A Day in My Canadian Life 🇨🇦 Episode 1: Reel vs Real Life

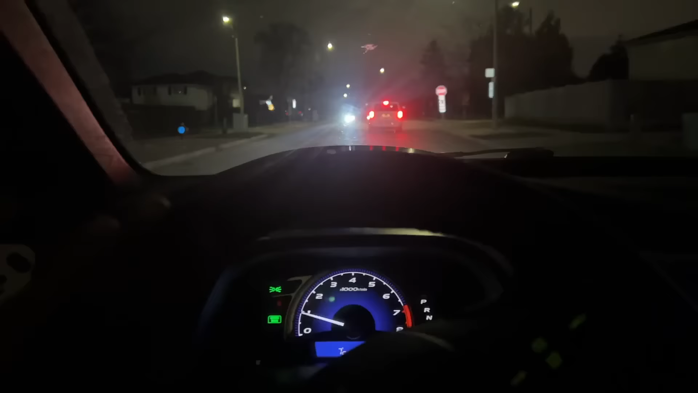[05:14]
लो भाई अपने पहुंच गए अपने घर पे फाइनली।
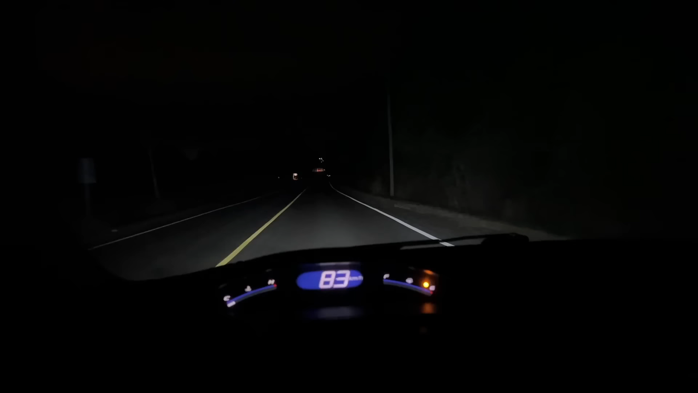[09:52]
अब एक चक्कर पड़ गया, फ्यूल बिल्कुल खत्म हो चुका है गाड़ी में और ऑलरेडी लेट हूँ। अगर फ्यूल डलाने लगा तो 10 मिनट और लेट हो जाऊंगा, तो सोच रहा हूँ पहुँच के डला लूँ, 10 किलोमीटर रह गया और सुनसान रास्ता है बिल्कुल। तो भाई फाइनली बिना कार को टो करवाए अपने काम पे गैस स्टेशन पहुंच चुके हैं।